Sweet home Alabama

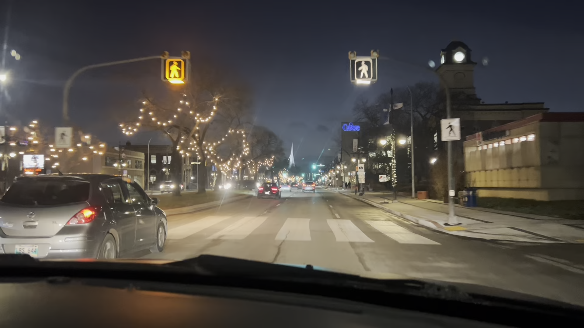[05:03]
So Leute, wir haben weihnachtliche Stimmung in Winnipeg, Super Mario.
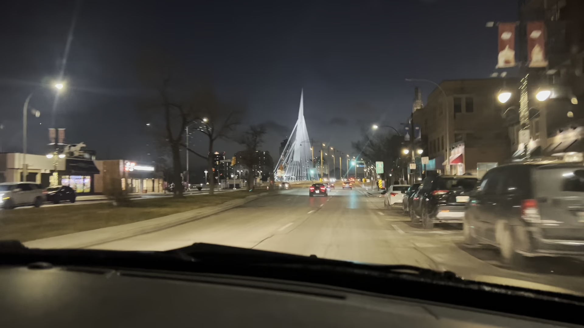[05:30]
So wie schauen. So, wir fahren jetzt über, was ist das, Provincial Bridge? Provincial Bridge. Nein, das ist ein Migrationsbrecher. So, der Skyline von Winnipeg.
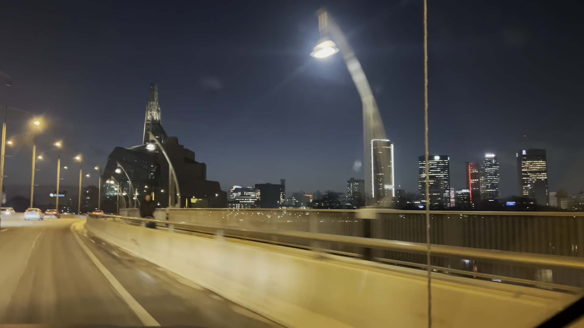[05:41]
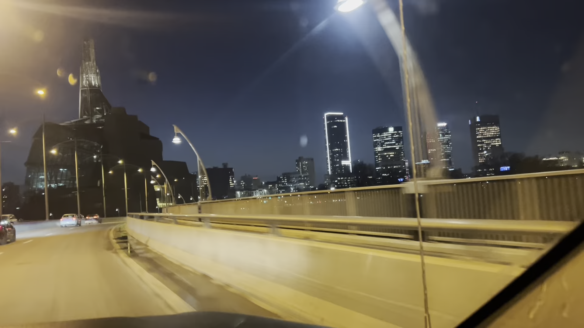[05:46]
Da ist das Museum of Human Rights. Ja, genau.
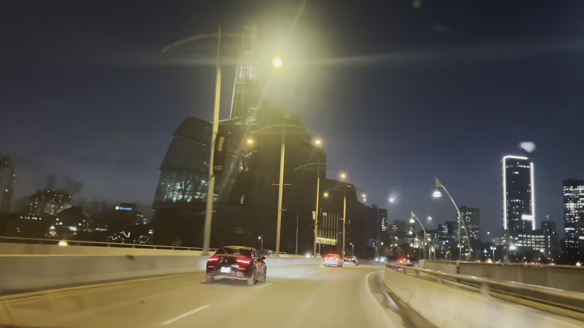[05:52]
Ich war mir jetzt nicht sicher. Wir waren über den Plätzchen, so gesagt, ist mit voller Überzeugung.
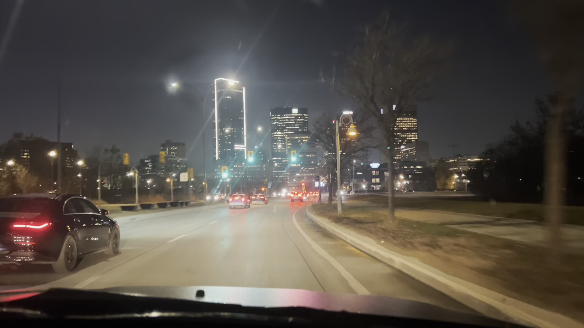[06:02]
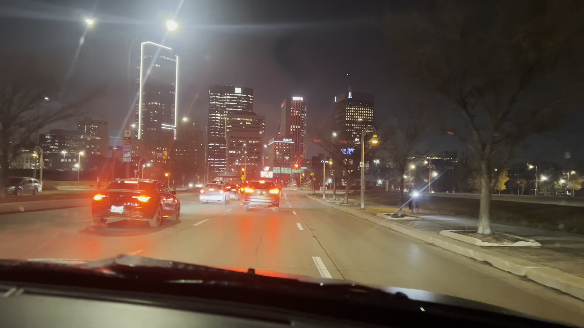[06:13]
Billig in Kanada, wie man sieht, deshalb alles ein bisschen beleuchtet. Auch die Parks, nicht so wie in Österreich, ziehen das Zappenduster. Ich weiß gar nicht, ob das überhaupt noch ist. Wisst ihr das schon auch, dass es nicht laut dran in die Parks? Weißt du was? Weiß gar nicht. In Österreich war mir zur Diskussion, da haben sie Grenzen in die Parks und auf die öffentlichen Plätze, die ist nicht reduziert,
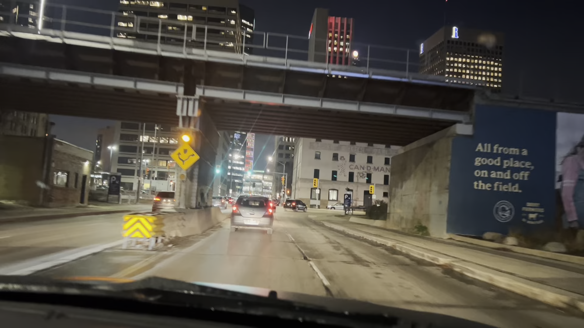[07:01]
In Österreich blinkt sie normal viermal und dann schaltet sie um. Das ist in Kanada etwas gewöhnungsbedürftig, da blinken die Ampel länger, wie man sieht.
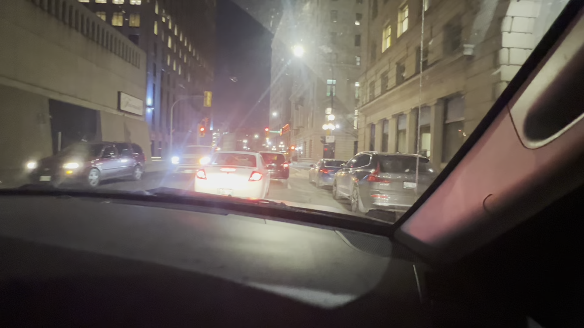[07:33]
Ja. Nein, dir kommt eh jemand raus und der andere verschwindet über Feuerleiter. Und schon sind wir beim Sam's. Boah, da ist viel los.